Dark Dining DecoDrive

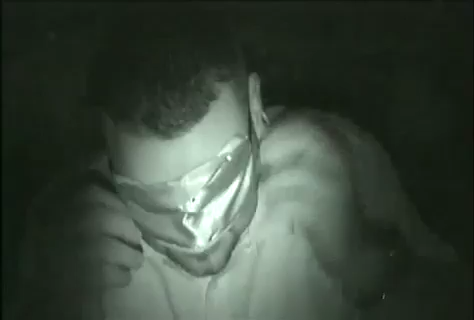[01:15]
in the dark or do we so we sent our secret infrared camera that
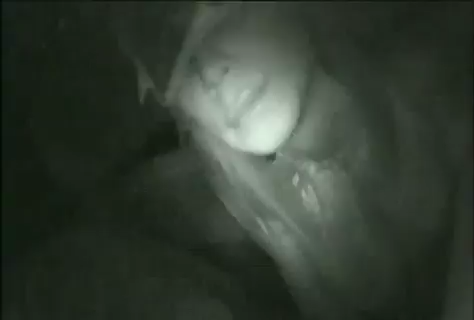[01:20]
only shoots skinny sides and left the Blair Witch Project Part 7 behind to take